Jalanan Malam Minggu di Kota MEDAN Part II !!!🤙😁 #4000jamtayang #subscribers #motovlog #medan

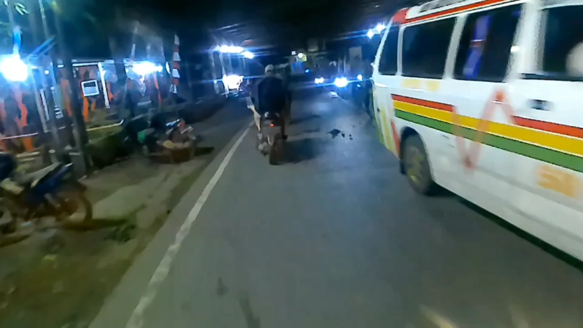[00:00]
Hai terlihat situasi kondisi di malam hari
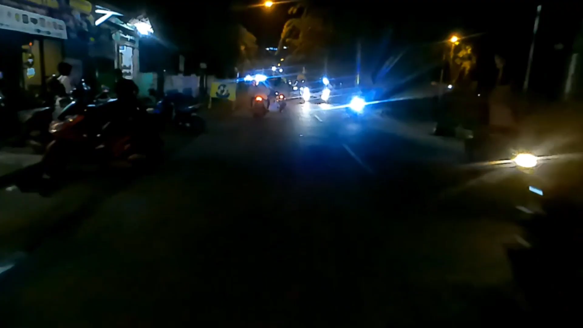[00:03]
Bagaimana sih teladan gitu dalam suasana malam hari ini ah kita hadirkan buat teman-teman Hai nongkrong ya tapi ya tahu nih lampunya klub
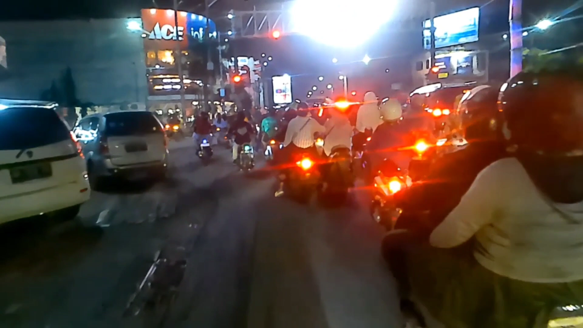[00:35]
karena kita nanti mau ke jalan lampung baru ya Oke ini simpang lampu merah jalan juanda ya kawan-kawan Oke kita belok
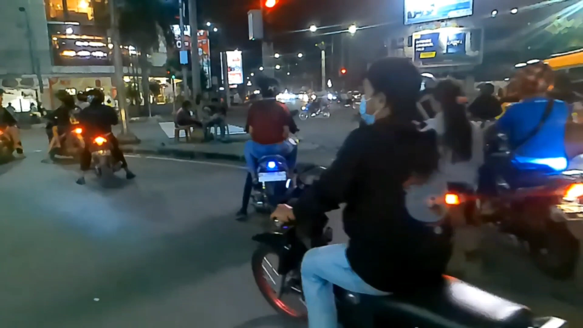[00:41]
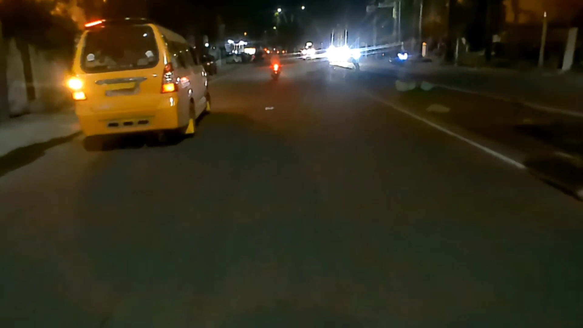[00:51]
ya kawan-kawan ini jalan nama jalannya ini
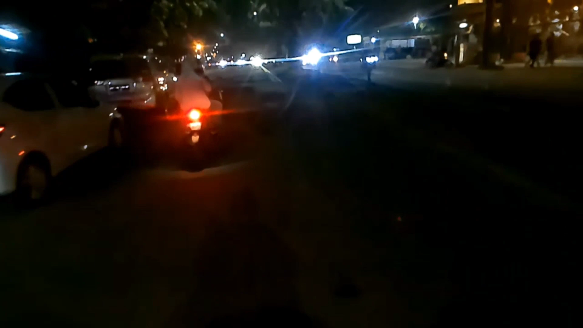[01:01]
jalan kampung baru ya berjen katamso kampung baru aja dari tadi jalan berjen katamso terus
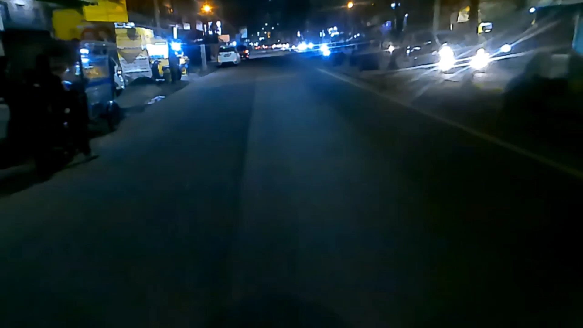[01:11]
keputusan dari jalan berjen katamso itu ada jen hamid ada mau ke deli tua gitu ini kita nanti
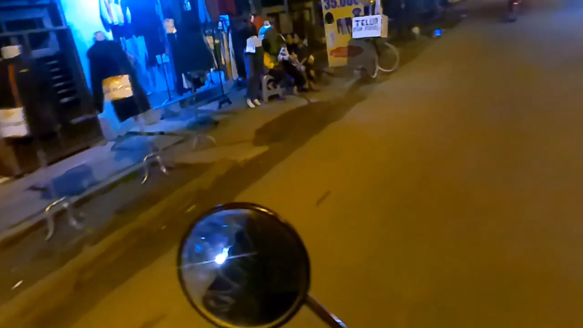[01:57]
Ya kawan-kawan ini simpang Empat Pelangi Kita belok ke Kiri ya teman-teman ya Ayo kita terus aja nanti jumpa simpang empat SM
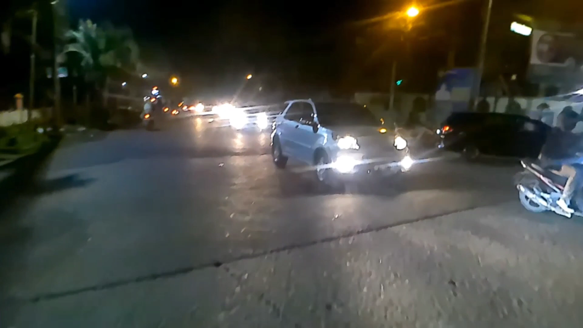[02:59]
ini kampus sui-su nya ya teman-teman ya sebelah kanan saya yang besar ini
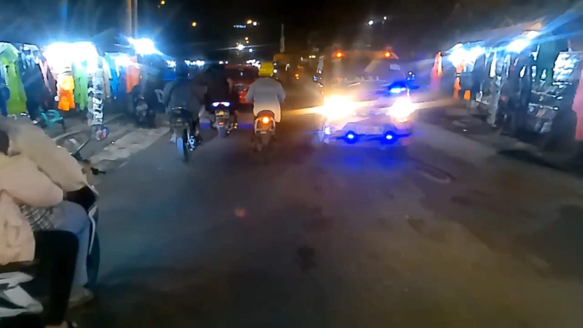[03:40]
ya ini ya ini stadion teladan ya teman-teman ya
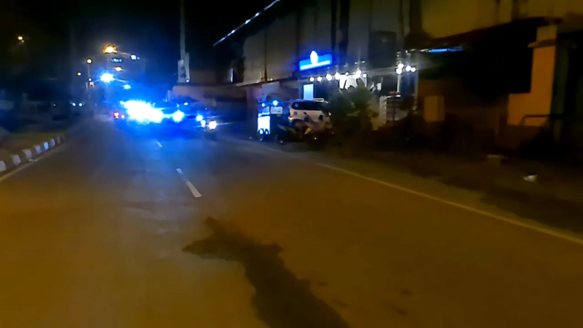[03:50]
ini dia ini pintu depannya ini pintu masuknya nih
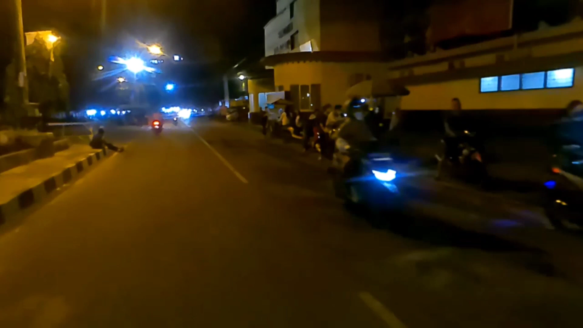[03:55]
ini mungkin ada pertandingan nih bertanggung bonaskap gitu kurang paham saya ini teladan nih seperti ini kondisi teladan di malam hari di pintu depannya oke kita belok ke kanan selamat menikmati
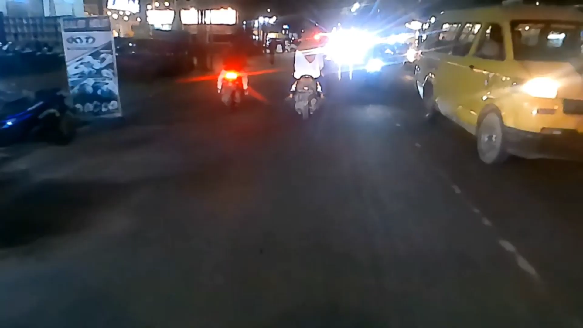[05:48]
oke ini jalan ini yang saya bilang tadi ya nama jalannya AM Joni karena tadi kita disimpang bahagia